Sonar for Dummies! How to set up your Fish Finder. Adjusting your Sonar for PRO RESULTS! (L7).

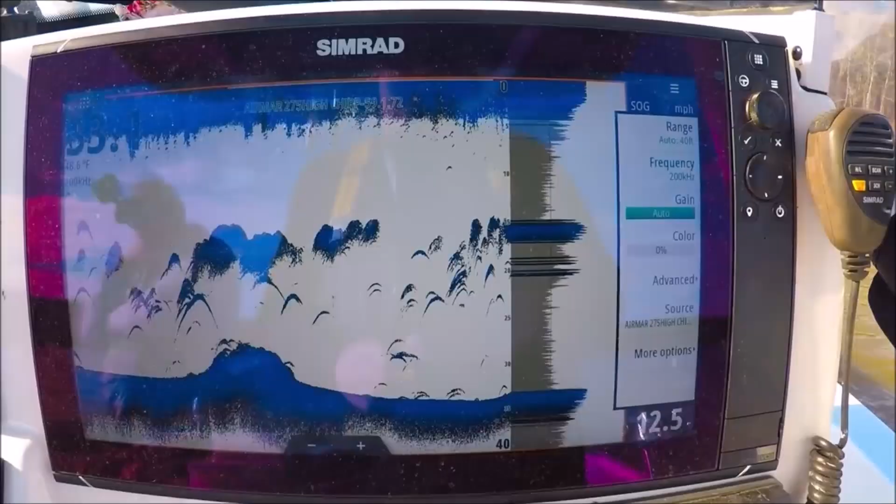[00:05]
all right guys I want to take a minute and show you how I set up my echo sounder for my NSS EVO 3
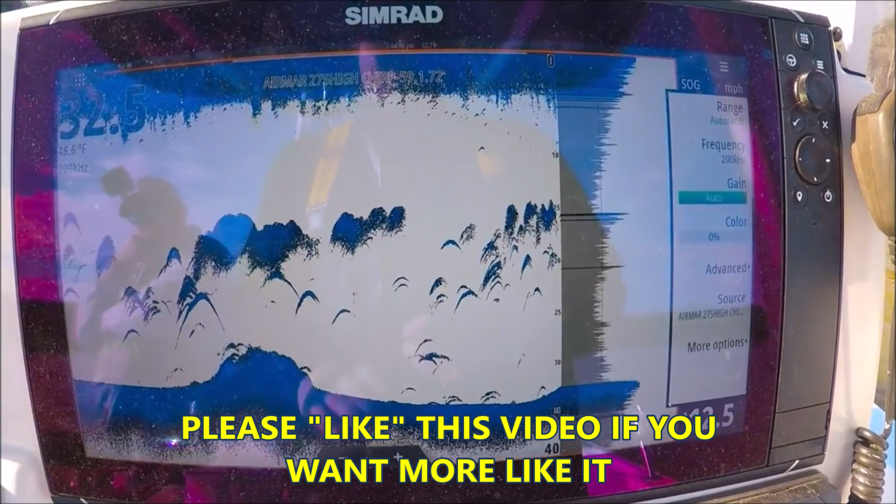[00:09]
I like to do is put my gain on auto to get started my
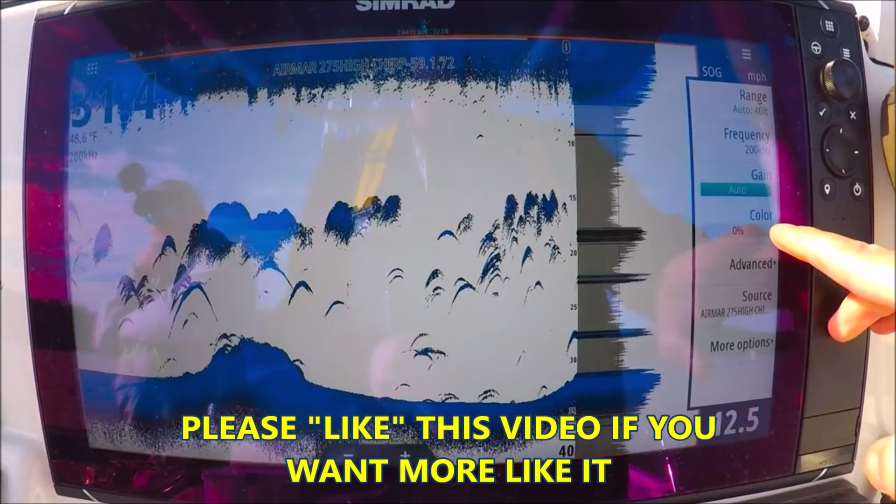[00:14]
color at zero up here in my menu I'm going to go to advanced
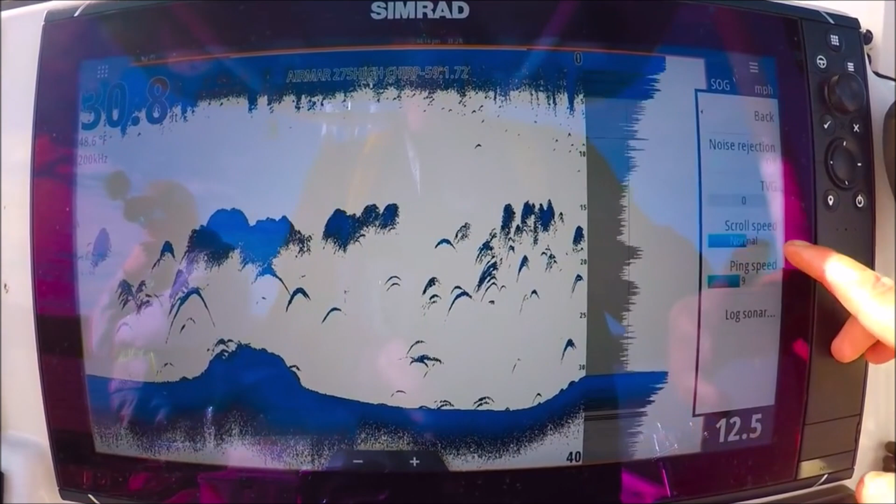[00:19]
On screen: speed 12.5 mph
noise rejection off I don't like noise rejection ever I'd rather have a little
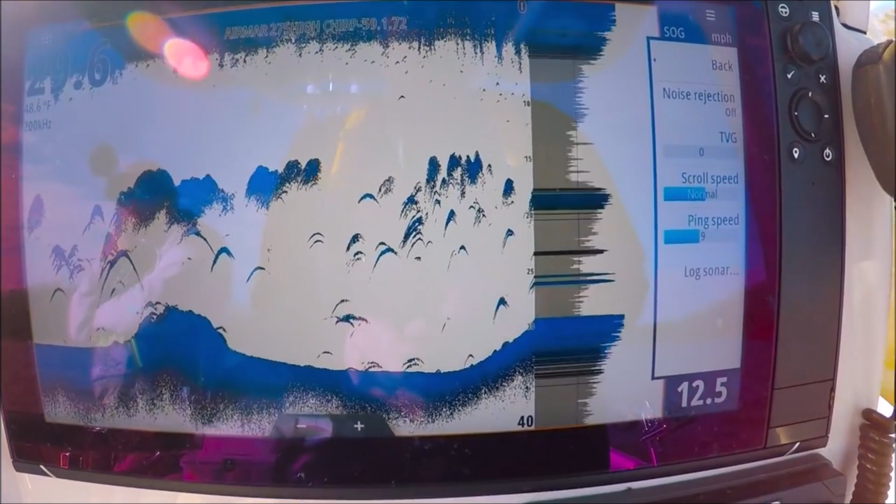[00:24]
noise on the screen and squash my returns by turning the filter on TBG is zero scroll
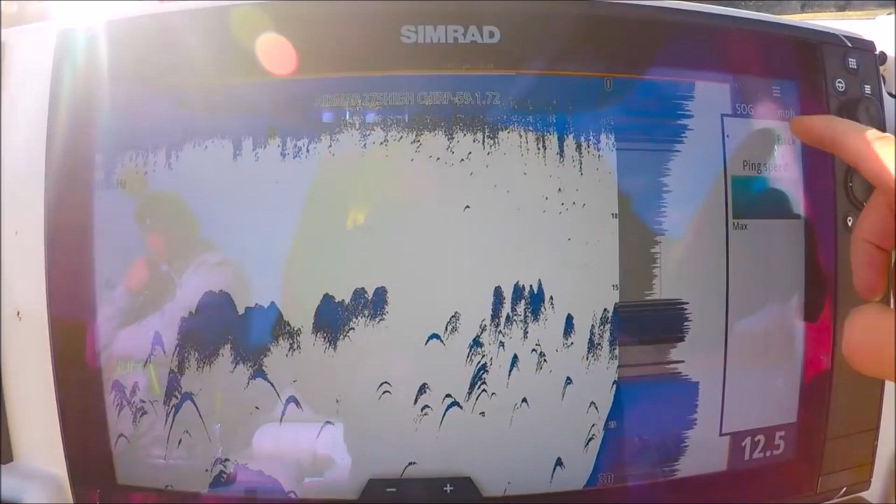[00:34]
TBG clears up the top few feet so
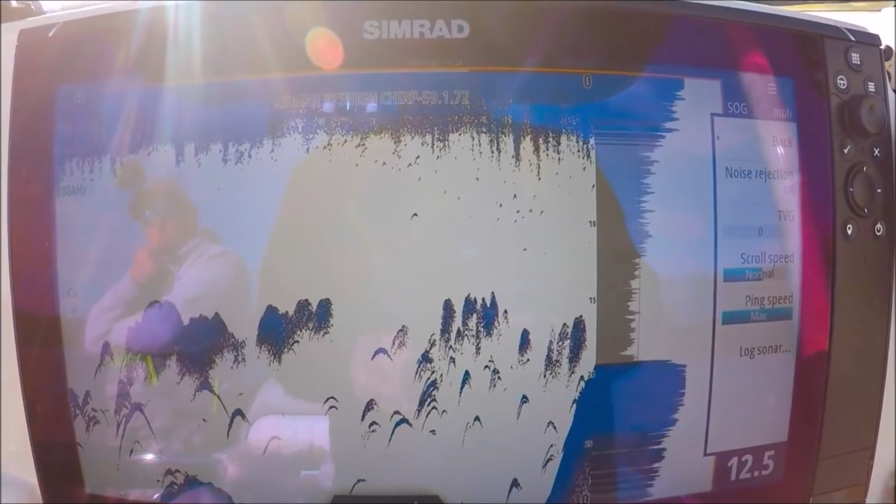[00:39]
for instance we go up to one two
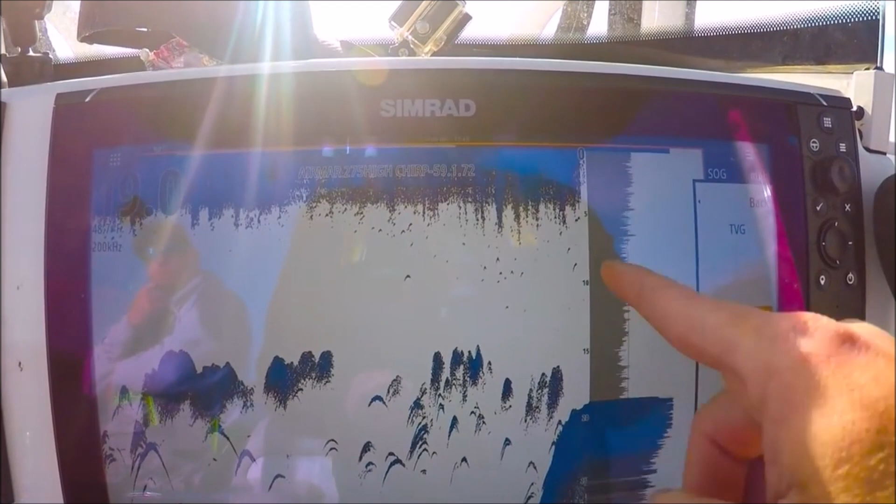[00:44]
you'll start to see the returns disappear higher up in the water column I still we'll
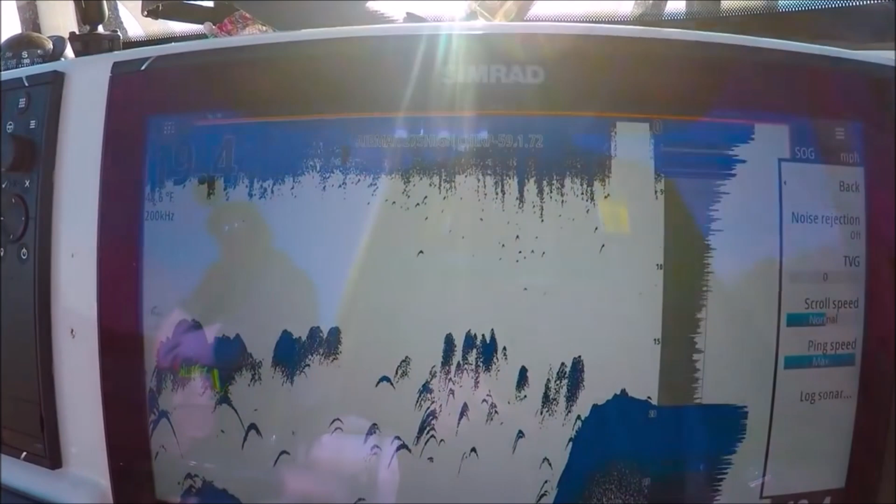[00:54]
all right with those all set we're going to back out here frequency
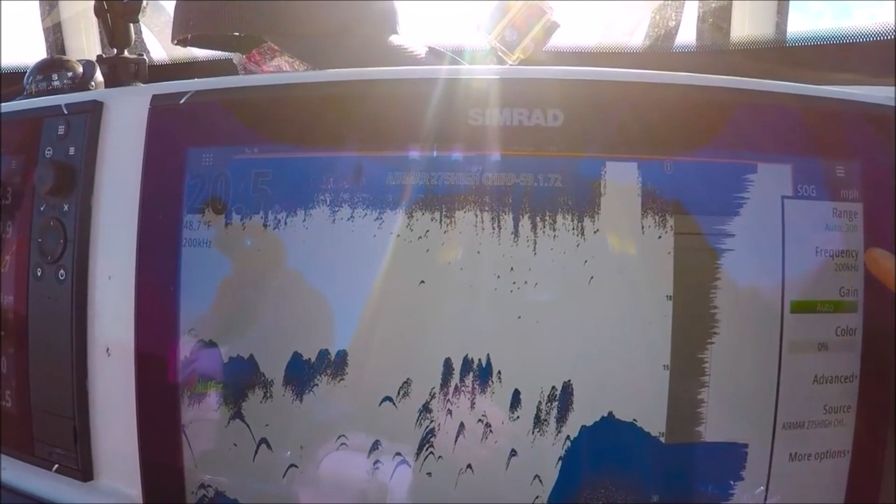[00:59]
is 200 we'll leave it at a single frequency for right now
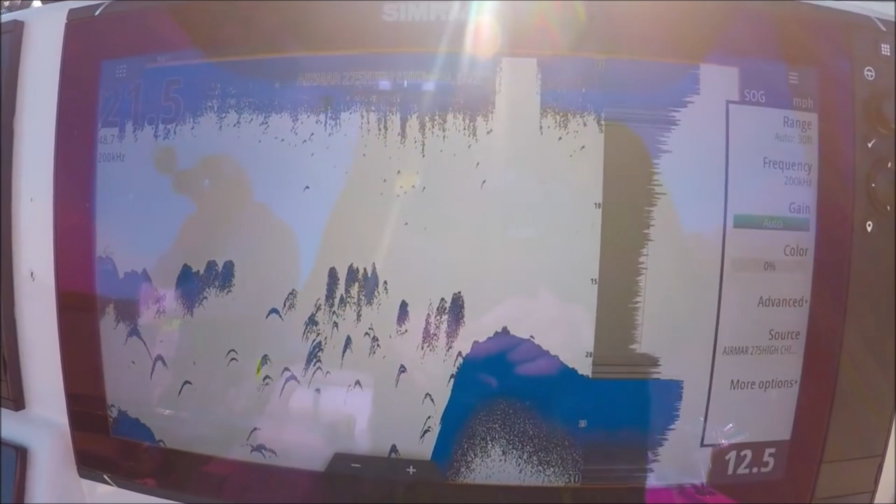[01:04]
my gain is set at auto color is zero I'm going to go and turn my color up
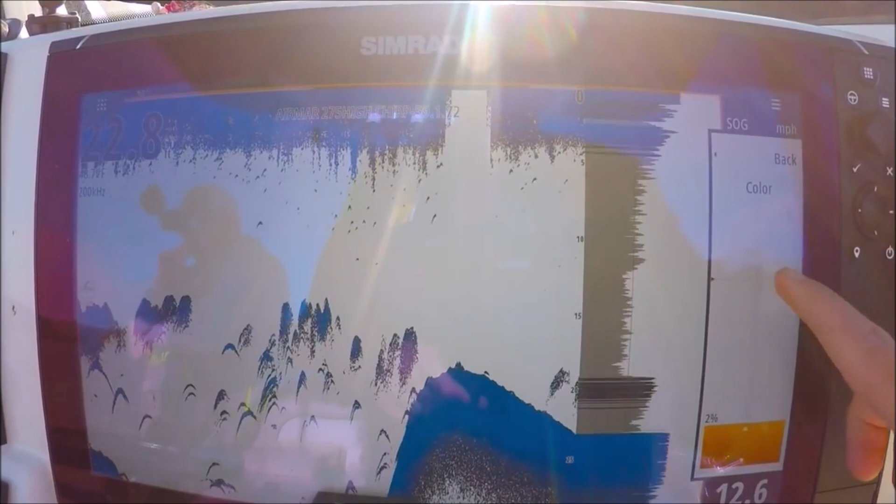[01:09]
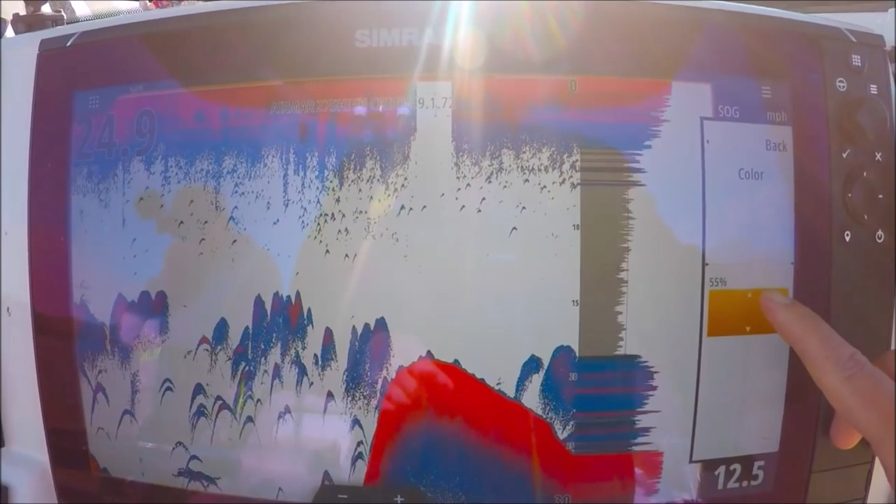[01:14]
okay in this palette yellow is the strongest return so you can see yellow is the bottom
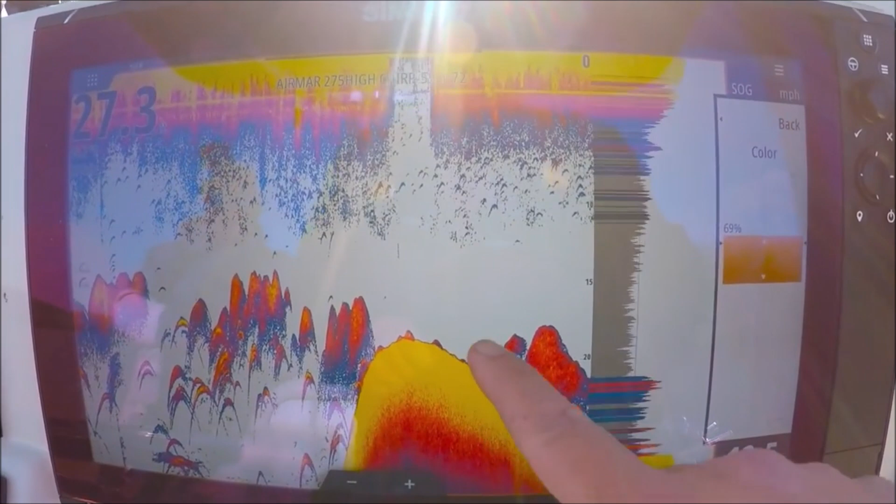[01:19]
so these are solid solid marks here these
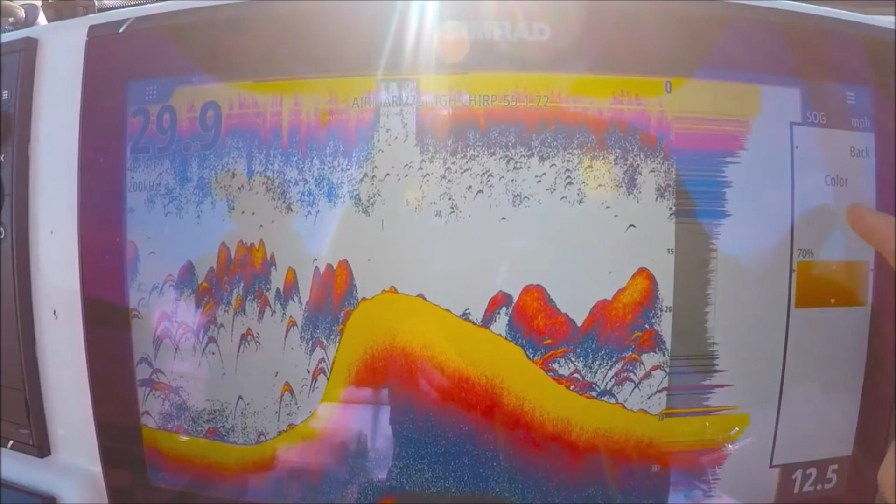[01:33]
I'm going to turn my color up until I start to see yellow in them
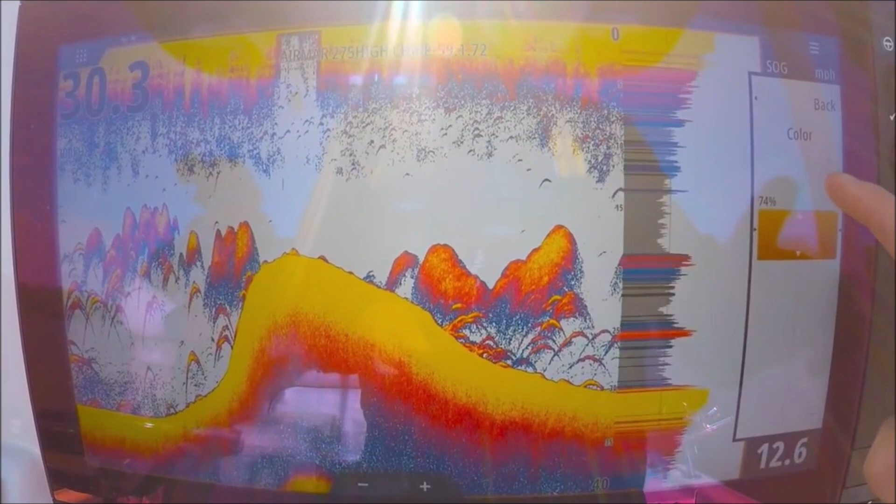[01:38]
On screen: speed 12.6 mph
those arches need to start turning yellow okay there we go we got some good strong
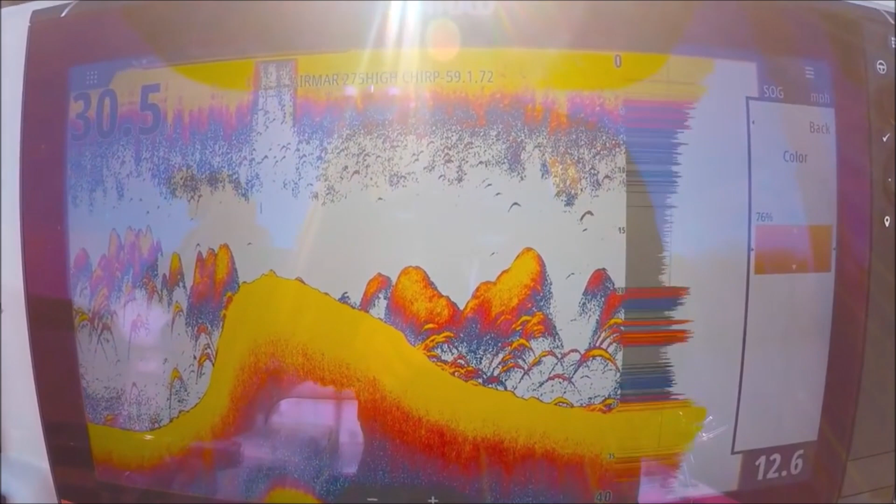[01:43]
On screen: speed 12.6 mph
yellow in there I don't want to so high that they're solid yellow and there's no other colors in there this is too high see how they're just solid yellow that's no good you want to see almost every
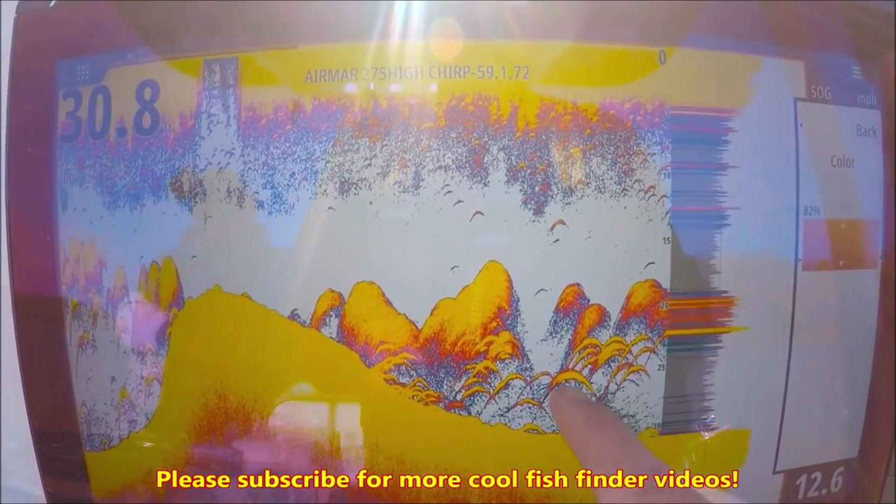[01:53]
On screen: speed 12.6 mph
color of the palette throughout that return with yellow being the
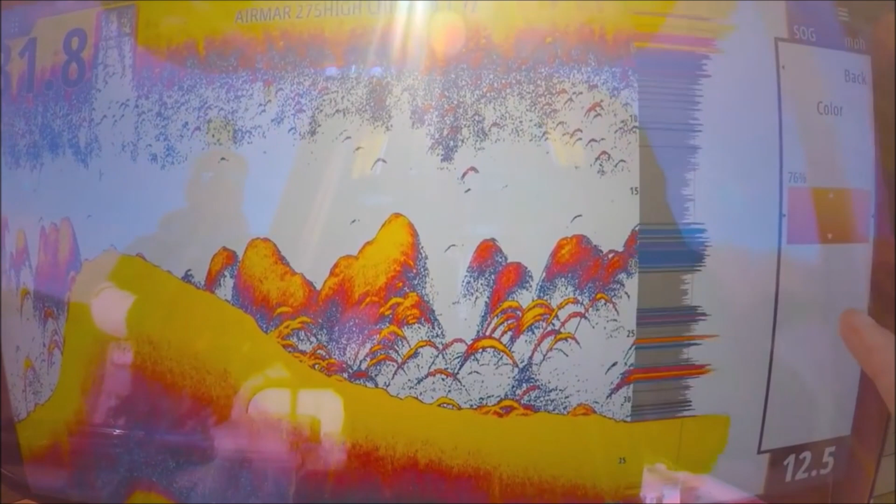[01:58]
strongest and in the center see we get a little bit of the blues a little bit of the oranges it's not just